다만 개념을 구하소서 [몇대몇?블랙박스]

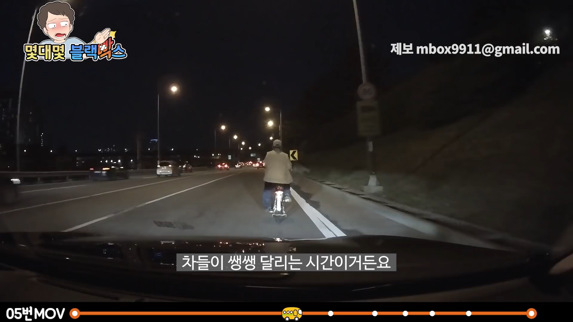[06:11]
제가 차를 피하면 할아버지께서 이제 사고가 나실 게 뻔해가지고 비상등을 켜고 천천히 쫓아가면서 경찰에다가 신고를 했어요. 마침 갓길이 나왔는데 할아버지께서 멈추실 줄 알았는데 계속 달리시더라고요. 그래가지고 할아버지를 막 부르면서 멈추게 했죠. 할아버지께서 어떻게 오셨냐고 하니까 조금 쓸냄새가 났거든요. 중랑천 쪽으로 넘어가시겠다고 그러시더라고요. 행설수설 하셨어요.